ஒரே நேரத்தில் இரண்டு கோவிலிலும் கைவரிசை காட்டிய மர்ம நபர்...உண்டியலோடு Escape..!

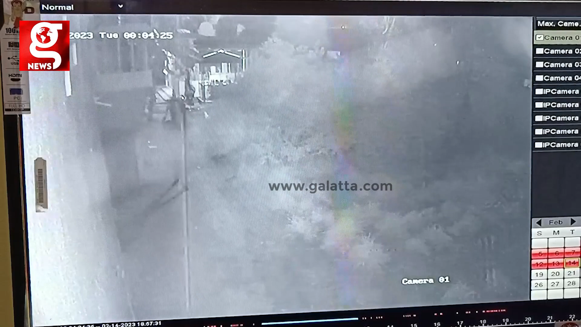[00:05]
அந்த டைமிங் பாருங்க, உள்ள போயிட்டு வெளியே வர்றது ஏன் கட் ஆகும்?